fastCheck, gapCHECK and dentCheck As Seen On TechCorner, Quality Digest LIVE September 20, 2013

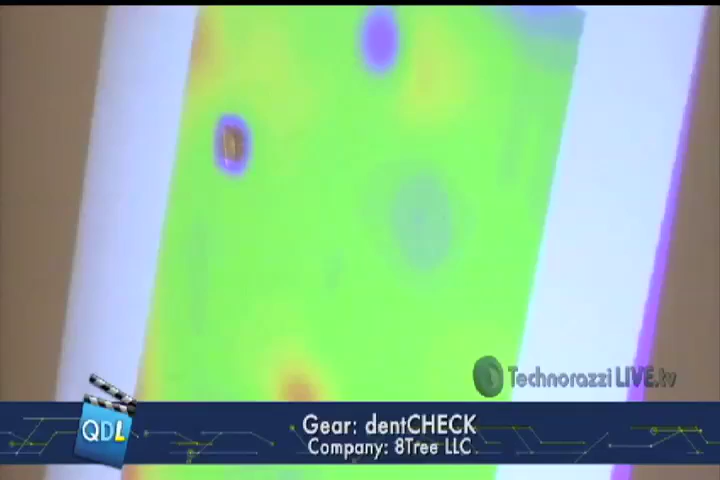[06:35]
And it just scans and gives you what looks like a color contour map just of that area then. Exactly. That's what it is. So it compares it to a reference plane. And now we see each little dent.